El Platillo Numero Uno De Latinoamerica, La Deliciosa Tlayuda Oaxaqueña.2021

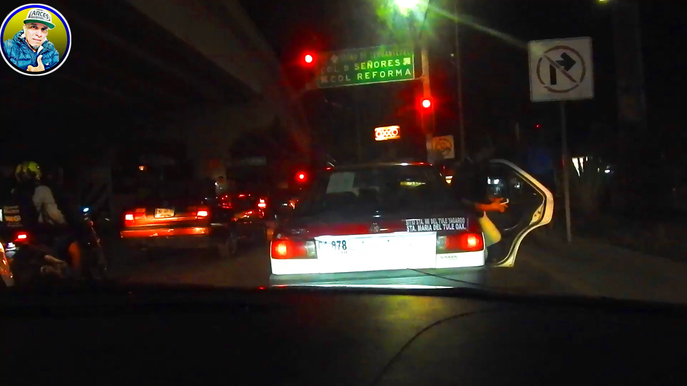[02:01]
el cual es uno de los principales cruceros de la ciudad, en donde ahora sí que pasan los camiones que te llevan a cualquier ruta que tú desees ir, y vamos rumbo a la colonia Fernando Gómez Sandoval, que está aquí adelantito nomás.